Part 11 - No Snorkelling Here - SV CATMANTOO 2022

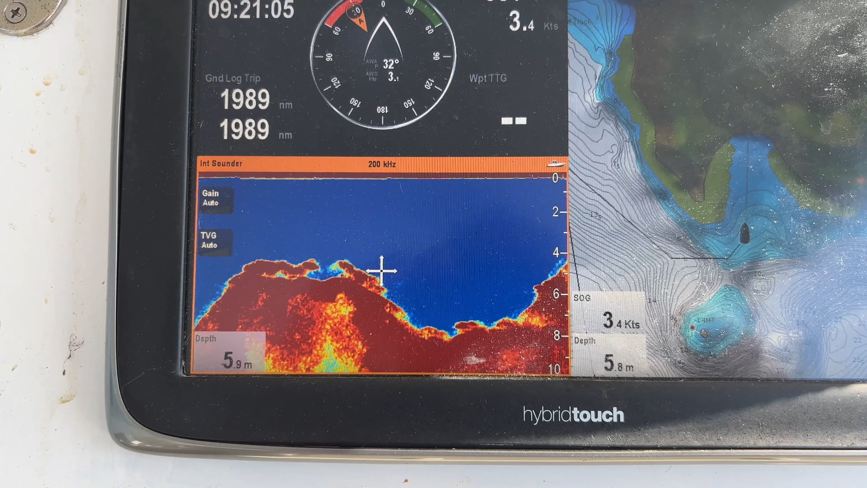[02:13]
On screen: speed 3.4 kn
Looks like it's got a pretty rocky bottom, so it'd only be a short-term anchorage at most.